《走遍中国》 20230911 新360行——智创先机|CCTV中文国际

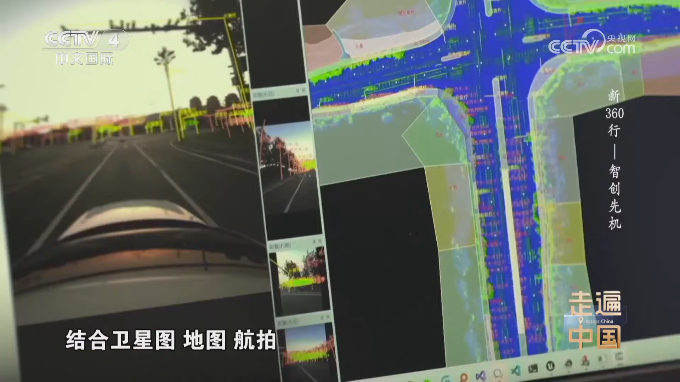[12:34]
借助采集的图像和点云数据结合卫星图地图航拍道路建